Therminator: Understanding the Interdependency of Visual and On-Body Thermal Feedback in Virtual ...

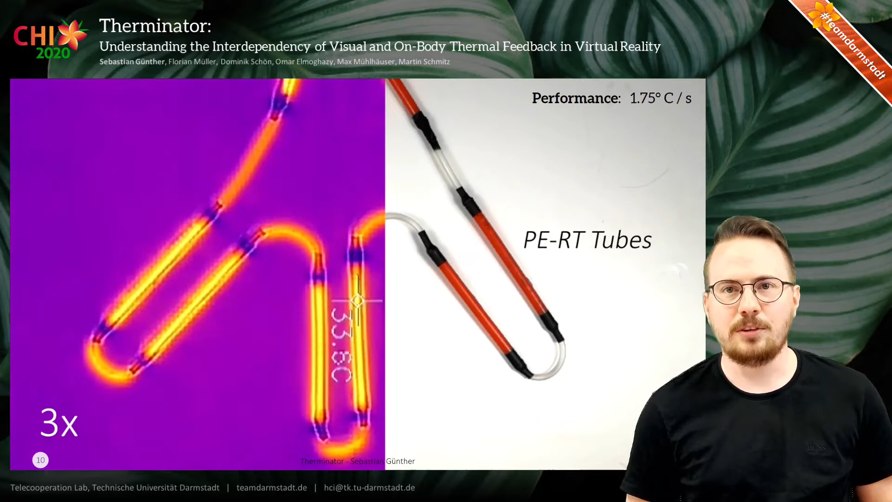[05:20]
On screen: spot 33.8°C
In the current prototype, we'll use a flow rate of about 40 milliliters per second, which resulted in a temperature change of around 2 degrees per second, as visible in the thermal camera view on the left.